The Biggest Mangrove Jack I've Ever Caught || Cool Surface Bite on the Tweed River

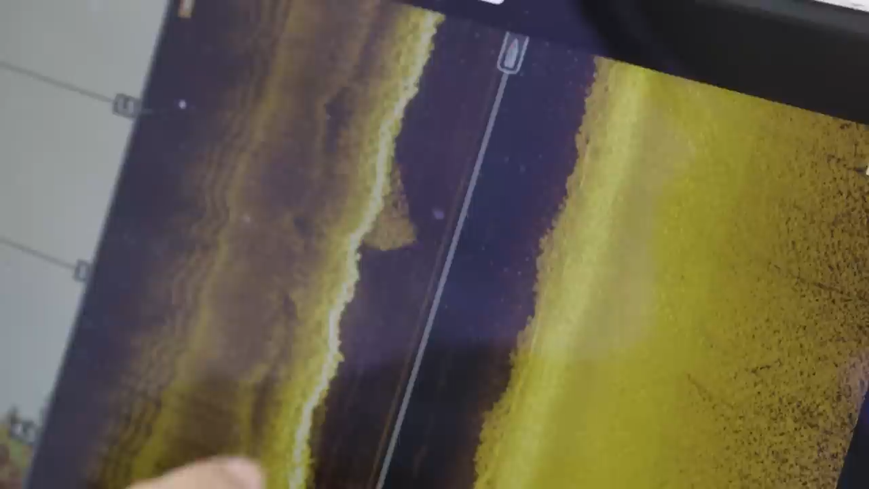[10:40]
there you can see all that is bait along that wall absolutely stack with it i've come into this corner here there's a big back eddy so sometimes i'll bite before the bottom of the tide so just throwing a few frogs around